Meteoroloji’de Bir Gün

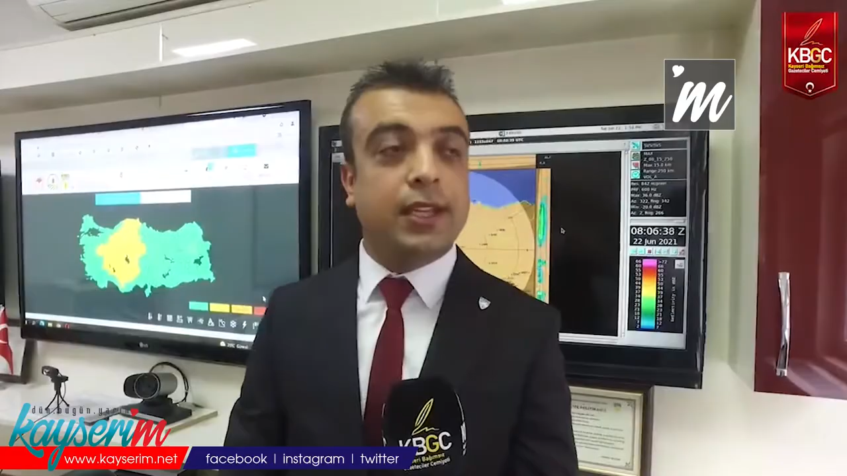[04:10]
Renklere dayalı bir sistem. 4 tane ana rengimiz var. Yeşil rengimiz herhangi bir uyarının olmadığını gösteriyor.